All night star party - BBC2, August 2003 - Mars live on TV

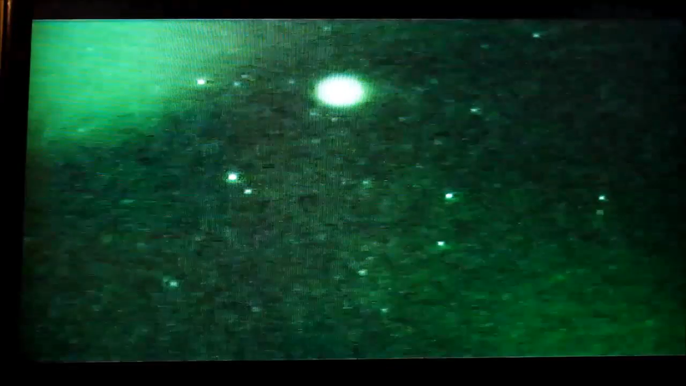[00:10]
Well, there we've got it in our image-intensified camera just there for you. You can see it has climbed higher as well, as I said it would before.